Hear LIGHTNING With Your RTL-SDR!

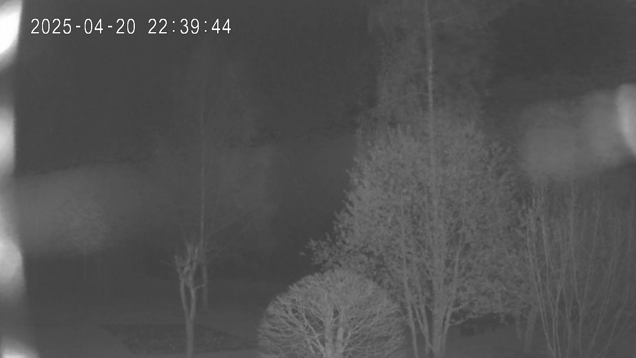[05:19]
So after a long time of just hearing pure static and looking into the darkness, well, yes, there's some occasional lightning strikes like this one. But after a bit, I finally got a nice looking lightning strike and a nice sound from it on 124 megahertz. Let's take a look and listen.